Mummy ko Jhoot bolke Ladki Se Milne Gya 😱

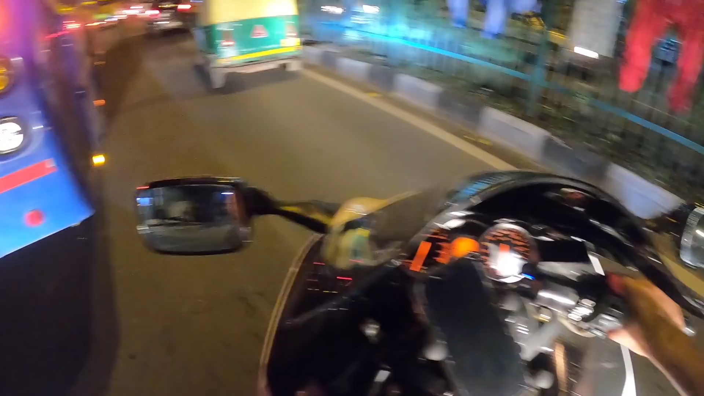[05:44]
और थोड़ा खा पी के भी आ जाएंगे। तो अभी हम चलते हैं कालका जी मंदिर, और ट्रैफिक बहुत ज़्यादा है भाई।
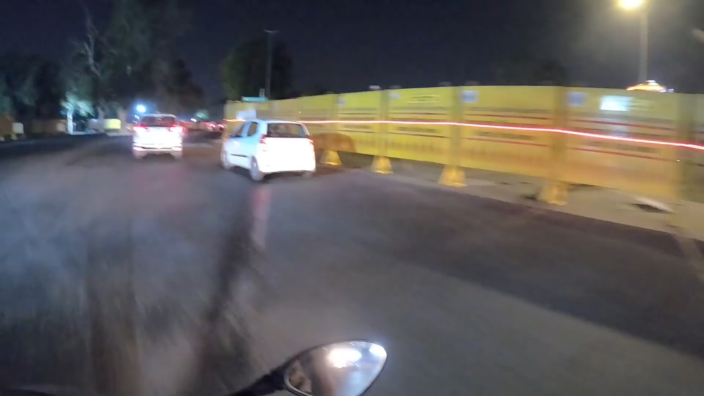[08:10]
तो अभी मैं आ गया हूँ इंडिया गेट के जो सर्कल है उस पर, और ये देखो यहाँ पे कंस्ट्रक्शन चल रही है, यहाँ रोड टेढ़ा मेढ़ा कर दिया, जो कि मेरे को बहुत बुरा लग रहा है,